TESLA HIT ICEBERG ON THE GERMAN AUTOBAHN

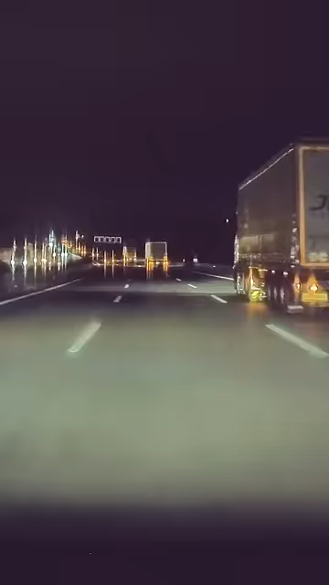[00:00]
Magnus was driving his five-month-old Model 3 early one morning on the German Autobahn when
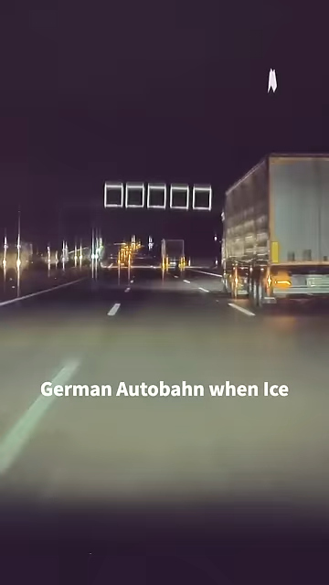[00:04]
ice fell off the trailer in front of him and hit his Tesla.
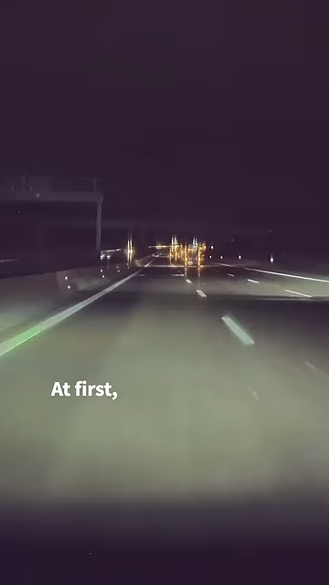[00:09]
At first, he thought it had only been one chunk of ice because there wasn't any visible damage to the windshield or frunk, so he just kept driving.
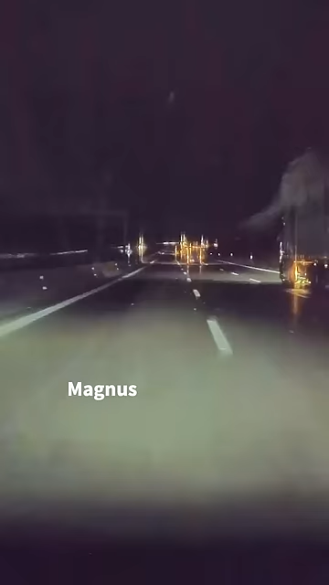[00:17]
At the next supercharger, Magnus looked closer and was shocked by the amount of damage the ice had done to his Tesla.
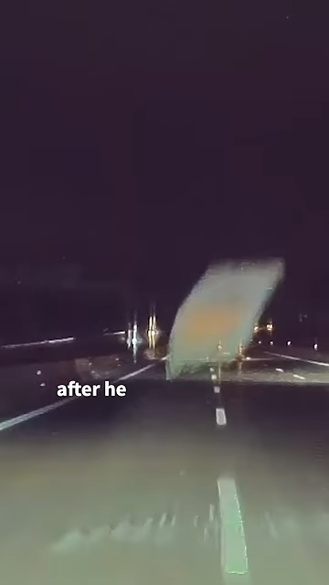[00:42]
Fortunately, the Croatian company replied quickly after he contacted them and sent him all the details and information he needed for an insurance claim.